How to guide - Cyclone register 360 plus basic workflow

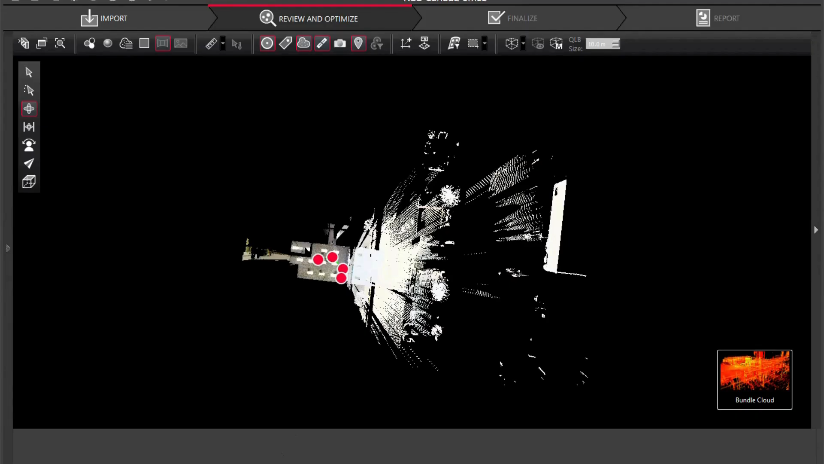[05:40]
So as you can see there we are.
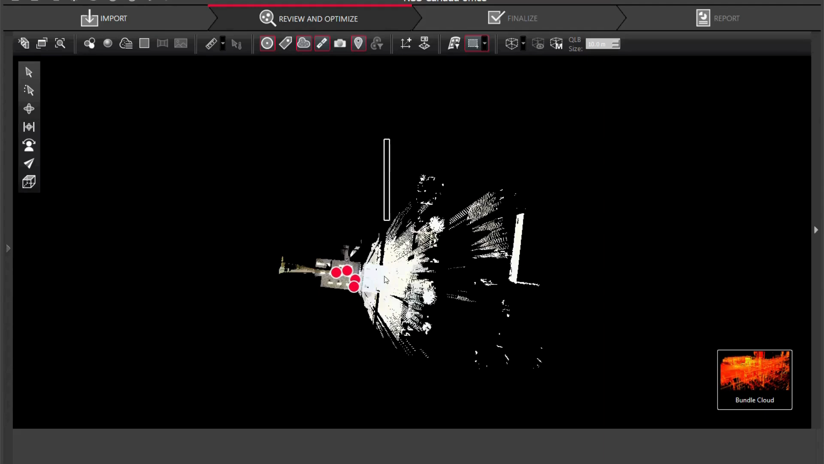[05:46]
So what I'm going to do now is I'm just going to do a quick little cleanup here just to get this data out of here and I'm going to go delete inside.
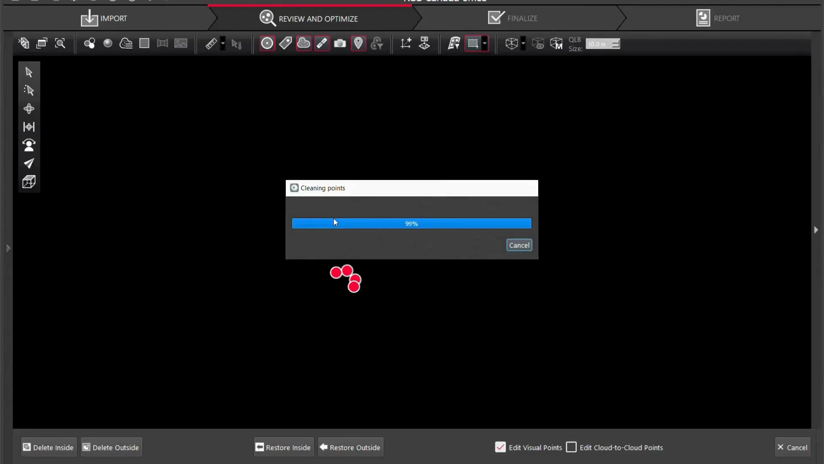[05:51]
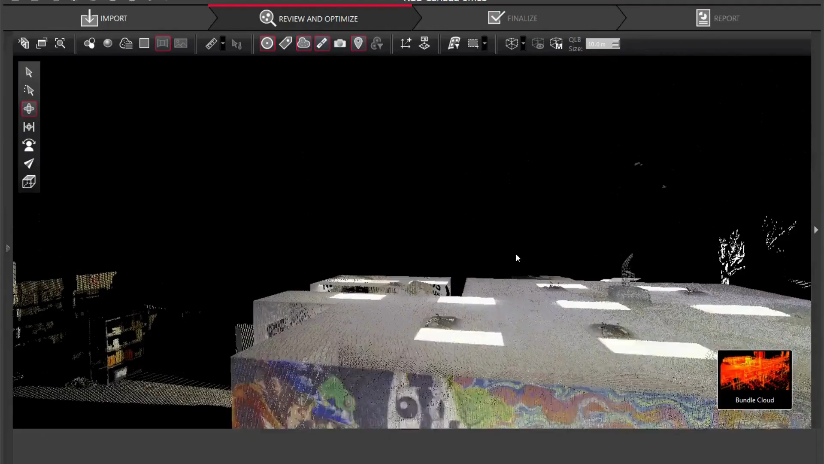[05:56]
All right so in our bundle cloud as well we can view our sides rotate around our full point cloud.
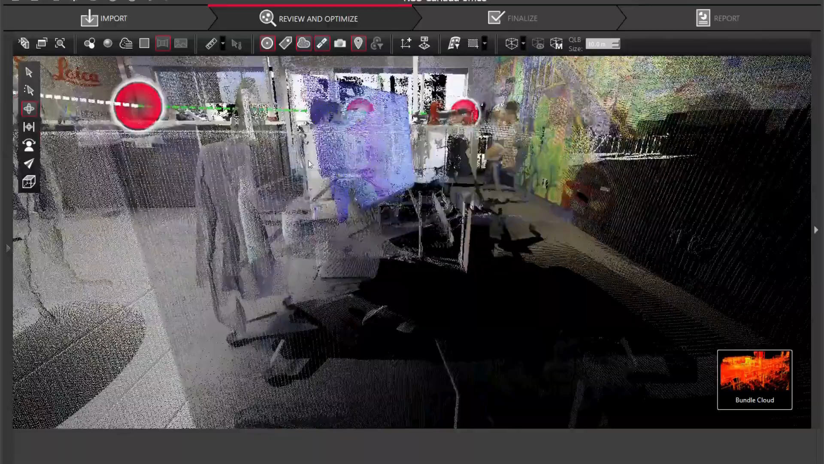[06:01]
We can go into the point cloud see what we're working with and as you can see we are hard at work.
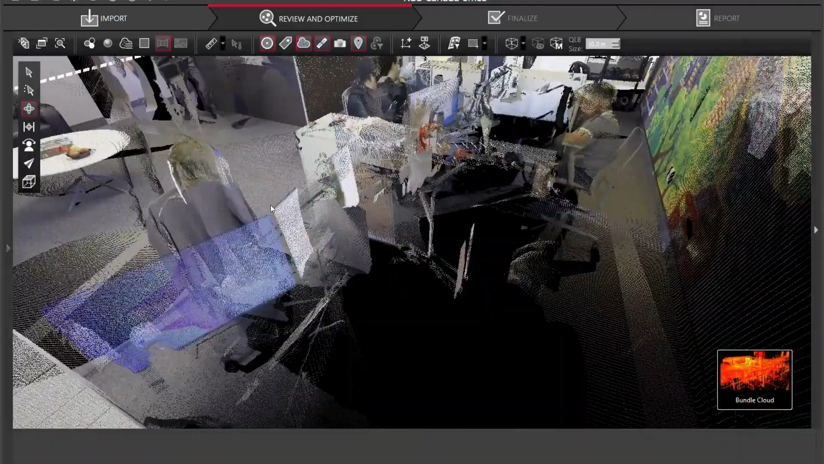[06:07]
So what we're going to do now is I'm going to go back to our site map
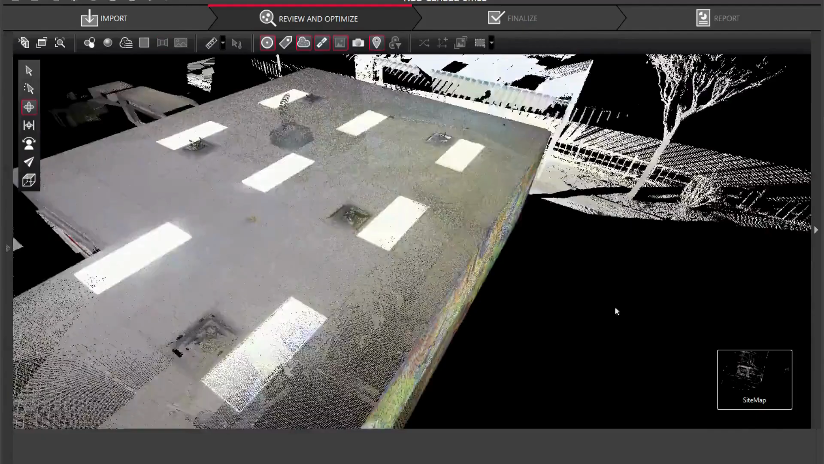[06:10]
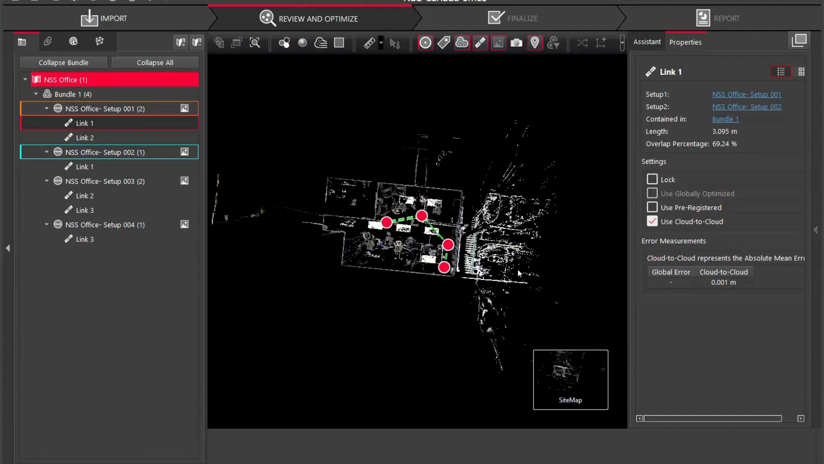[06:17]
and we are ready basically to finalize our registration and get us on the way.
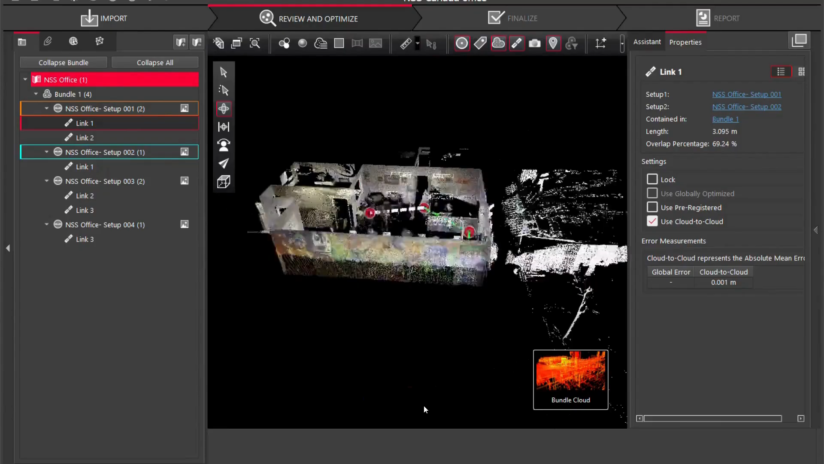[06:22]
So we're going to go back to our bundle cloud and I'm going to hide these and I'm going to click my bundle and you're going to see here that I've clicked the bundle and I'm now going to go optimize bundle.
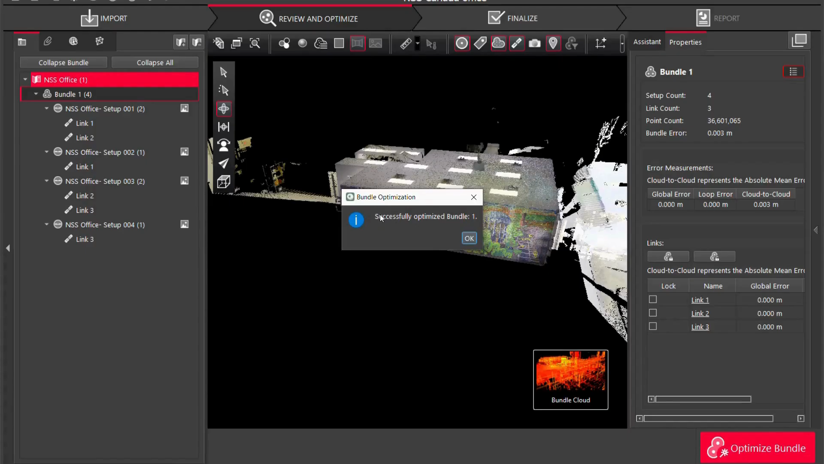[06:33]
So successfully optimize bundle and I'm going to click okay.
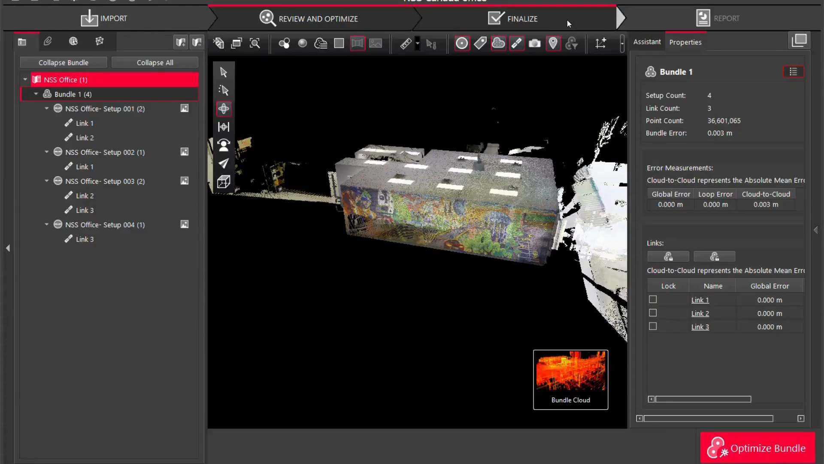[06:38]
You're going to see now that I can go to my finalize tab and here is basically saying hey we are ready for export are you happy with what you see. So our bundle errors three mils our overlap strength is 74 percent our total overlap strength between all four scans is 61 percent and our cloud to cloud is three mils. So I'm going to accept that. It's going to capture an image for the pdf if you wanted to actually print out and give your client a pdf file of what the work
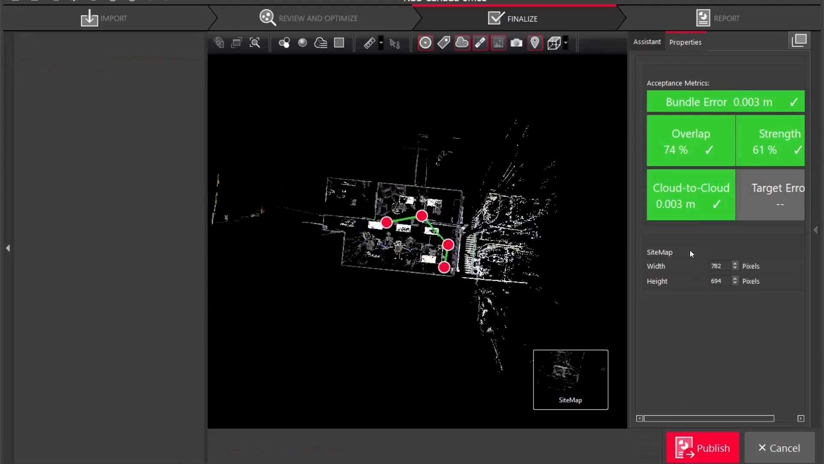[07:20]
hey I am ready for export everything is good and I'm going to click accept.